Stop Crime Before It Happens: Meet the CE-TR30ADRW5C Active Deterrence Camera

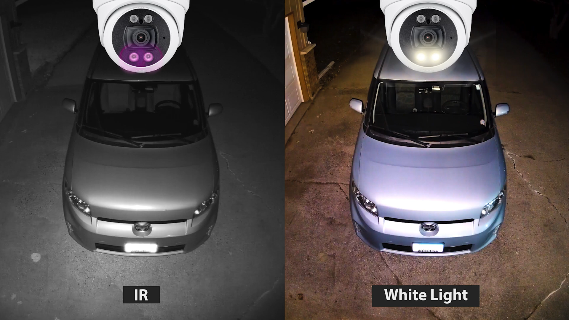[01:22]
enhancing visibility at night and serving as additional visual warnings in white light mode.